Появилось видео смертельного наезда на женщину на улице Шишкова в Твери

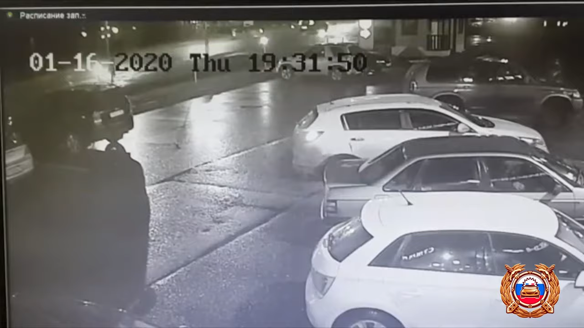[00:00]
16 января 2020 года около 19 часов 31 минуты на улице Шишково в районе дома 86 города Твери 34-летний водитель, управляя автомобилем Volkswagen Passat, не уступил дорогу и совершил наезд на пешехода 40-летнюю женщину, которая переходила проезжую часть по нерегулируемому пешеходному переходу справа налево по ходу движения автомобиля Volkswagen С тяжелыми травмами пешеход госпитализирована в реанимационное отделение От полученных травм женщина скончалась в медицинском учреждении в течение суток